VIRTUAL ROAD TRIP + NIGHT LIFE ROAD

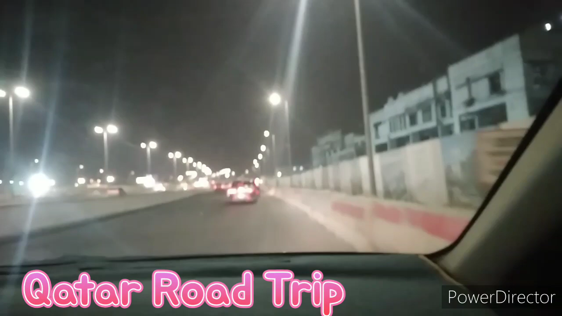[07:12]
We will go in the. That one is very near, supposedly. Oh, dito. Pwede siya dito. Dito. Oh. Basta lakas niya sa may libera sa kapila. Yan o, dyan. So, guys, we are already in Abu Hamor. And like I said, I cannot show you where I'm living. Because people coming probably too much for me.